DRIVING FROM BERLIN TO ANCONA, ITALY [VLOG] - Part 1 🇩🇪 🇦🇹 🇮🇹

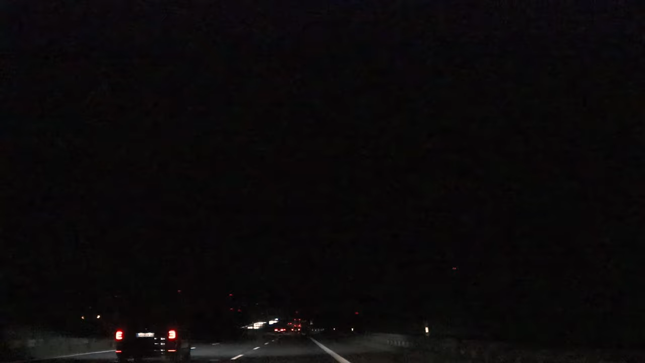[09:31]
Εδώ έχει πάρα πολλές ανεμογεννήτριες με τα κοντάκια τα κόκκινα και είναι σαν δαιμονάκια παντούλες και πετάνε.